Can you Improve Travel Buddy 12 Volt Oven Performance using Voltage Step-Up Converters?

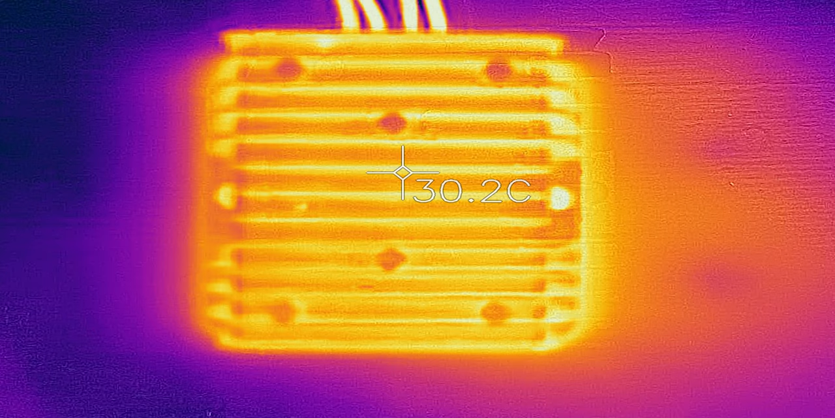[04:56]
On screen: spot 30.2°C
now this is the 13.8 volt step up converter as you can see it's less than 30 degrees celsius so that's fine so let's plug in the 15
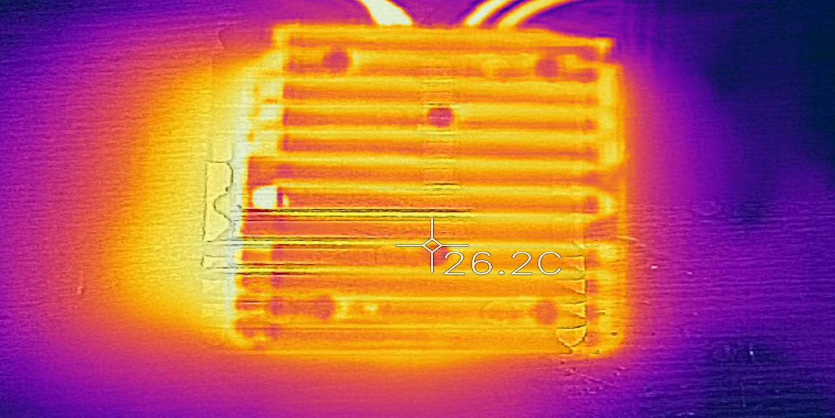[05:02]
On screen: spot 26.2°C
volt converter 15 volt converter is also less than 30 degrees celsius so again it's fine so the heat of the unit itself isn't an issue but these are full of solid state